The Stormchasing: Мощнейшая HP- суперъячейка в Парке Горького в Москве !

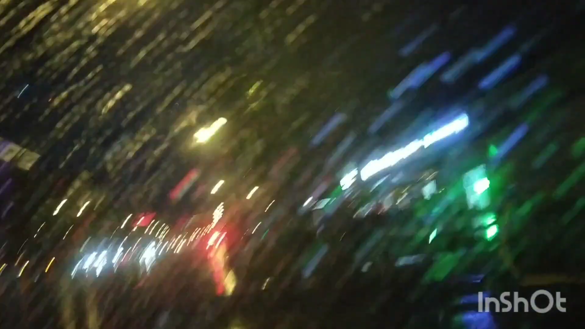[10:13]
Электроактивность хоть и умирает, но вот осадки есть достаточно сильные.
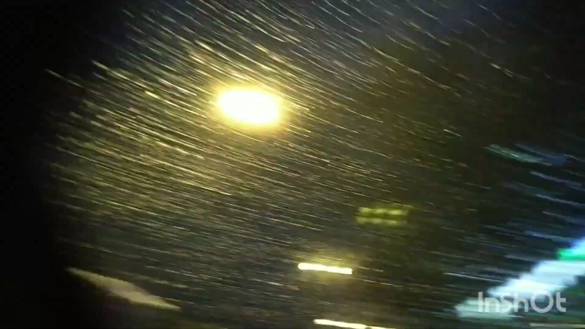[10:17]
Хоть молнии и фигарят рядом, но их стало гораздо меньше.
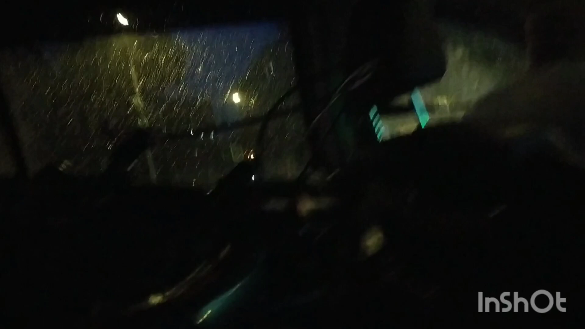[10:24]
Но это и не проблема, потому что чейзинг сегодня удался.
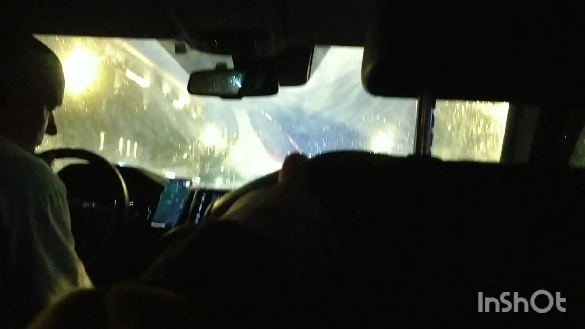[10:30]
И мы сейчас как раз едем за грозой, догоняем ее, чтобы поймать гораздо больше молний. Правда, придется заехать сначала на заправку, но мы не потеряем от этого наш шторм.